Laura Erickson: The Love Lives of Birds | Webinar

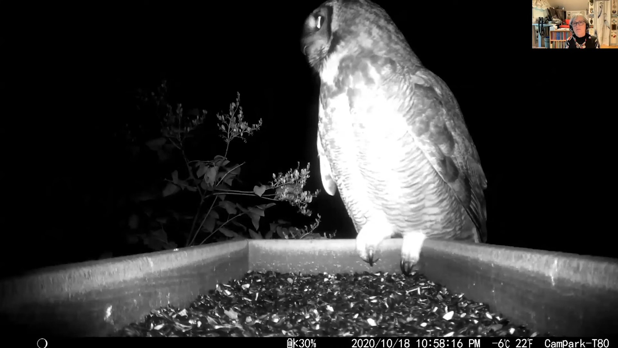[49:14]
from my uh i put out a trail cam and i have no idea i put it in the feeder to see if i was getting any flying squirrels but i got this great horned owl last summer and um i have or last fall and he obviously wasn't interested in the feeder he was just using it as a perch but it was pretty cool to um and unexpected to see that uh when